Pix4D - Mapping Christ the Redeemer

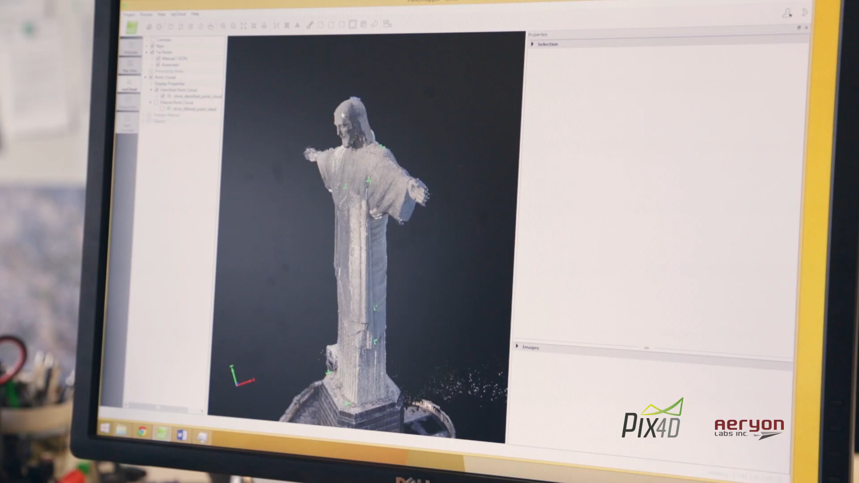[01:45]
But instead of using only two eyes or two cameras,
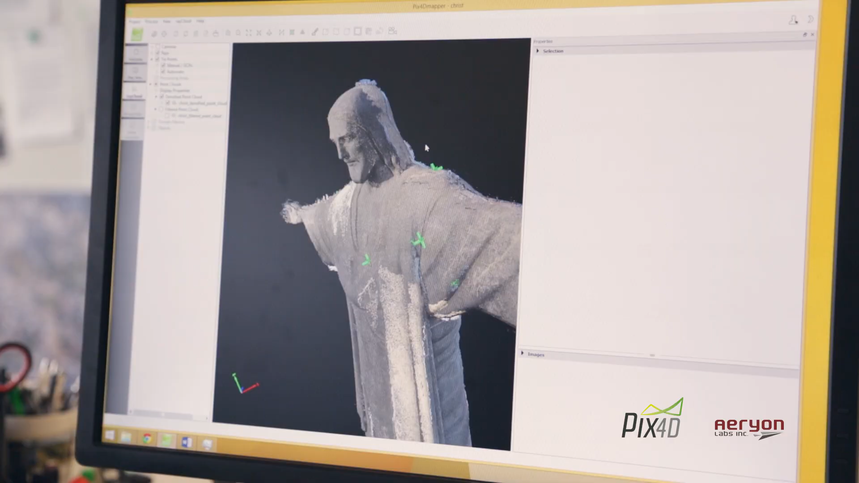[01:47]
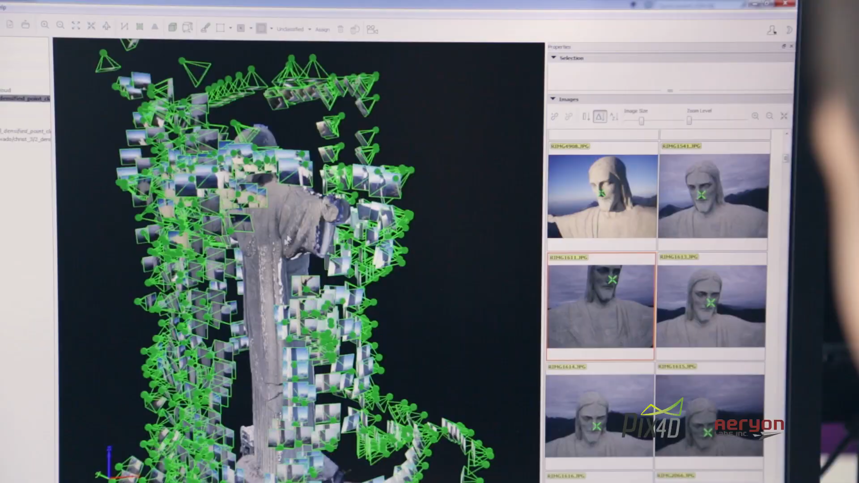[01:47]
we are using thousands of images captured by a drone